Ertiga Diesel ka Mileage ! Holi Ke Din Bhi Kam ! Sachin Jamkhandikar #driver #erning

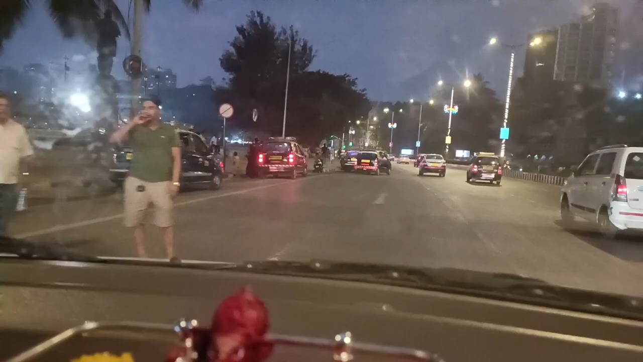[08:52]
गाड़ी खड़ा कर दिए तो भाई देखो सब जगह पे सीधा बोर्ड तो लगाया हुआ ही,
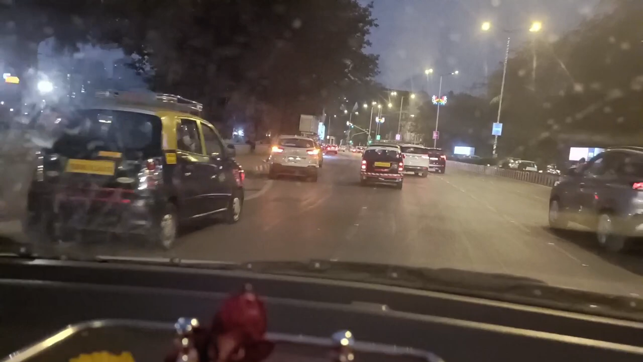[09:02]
देखो पार्किंग का बोर्ड लगाया कि नहीं भाई नहीं लगा सकते, फालतू में आके भाई 2000 का फाइन मारेंगे 1000 का फाइन मारेंगे, क्या पता इनके मूड के ऊपर है, तो उससे अच्छा चलो भाई आगे निकलते आगे यार,
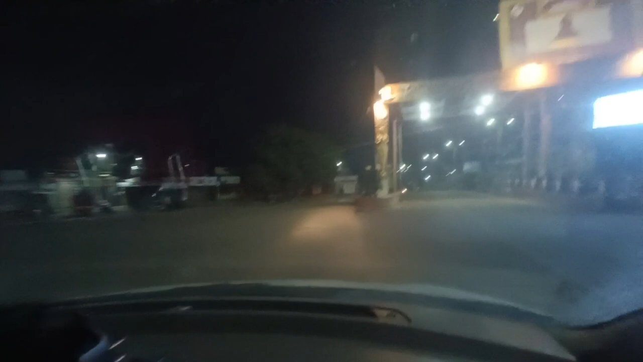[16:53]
तो हे गाइस फाइनली पैसेंजर को हमने अभी ड्रॉप कर दिया, देखो भाई साहब जय झूलेलाल प्रवेश द्वार उल्लास नगर।